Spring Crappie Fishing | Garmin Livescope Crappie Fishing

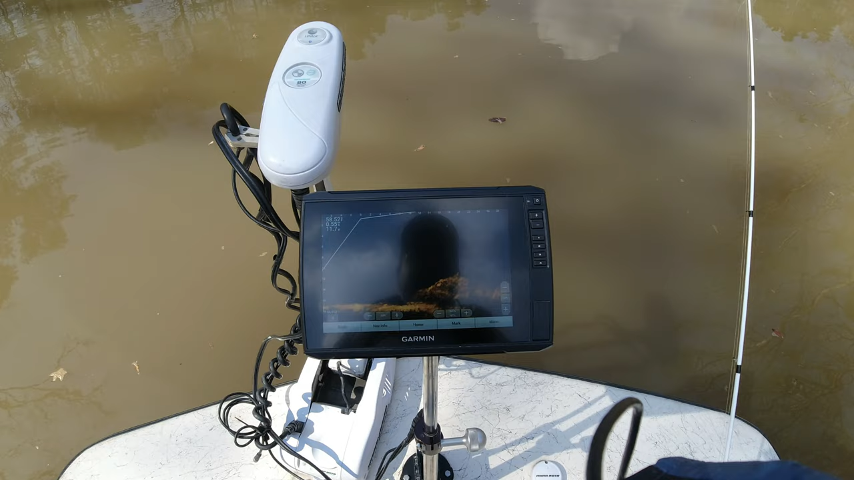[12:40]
fish were were stacked in it the way they were on this day